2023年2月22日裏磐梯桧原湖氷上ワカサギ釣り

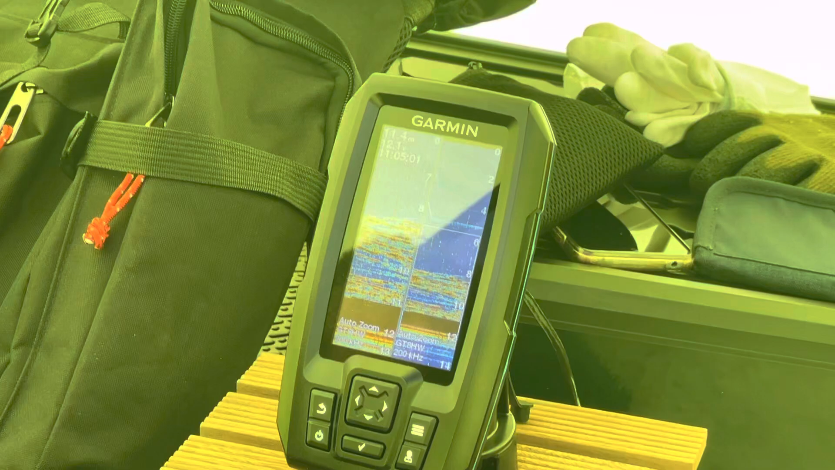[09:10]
し替えれば海でもいいまあどれでもいけって振動し今これ何使ってます?これ普通のTD07うん違いますガーミン用のガーミン用
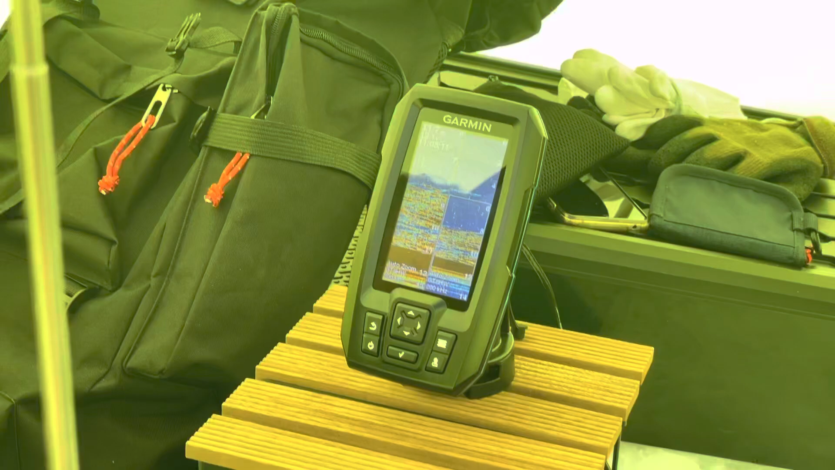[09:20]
のやつですねうん広いやつ広いやつ広いやつ広い広角のやつはいだからあんま参考にはなんですねなんかこれいいっすねかっこいいなんかもう今なんかなんか地ごったな地ごったな地ごれた
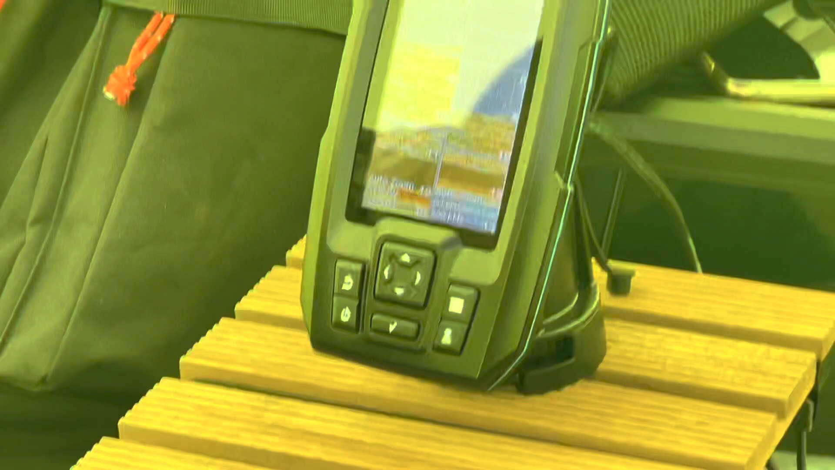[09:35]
やばいっすか急いだほういいようなあーやばいっすね俺こんな
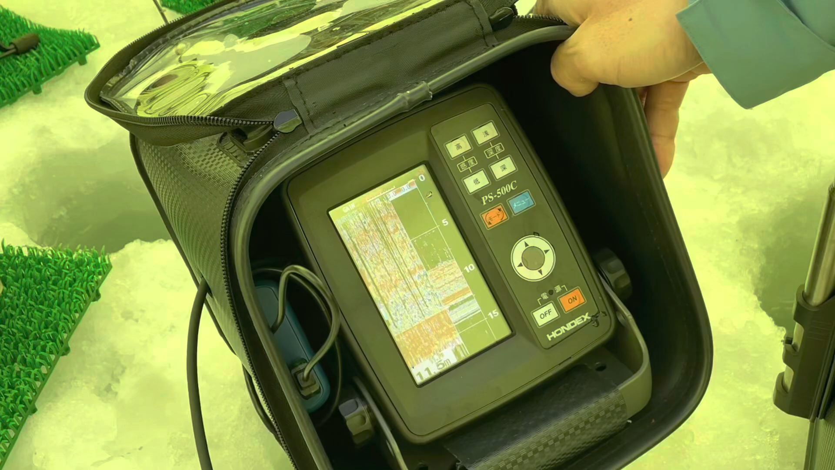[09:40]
動画撮ってる場合じゃないっすよやばいっすねこれあーこれ今日一だねあーやばいっす今日一ですね真っ赤からちょっとやばいっすねちょっと釣ってもらっていいっすかほらっはいそれでちょっと多点とかしてかけてもらって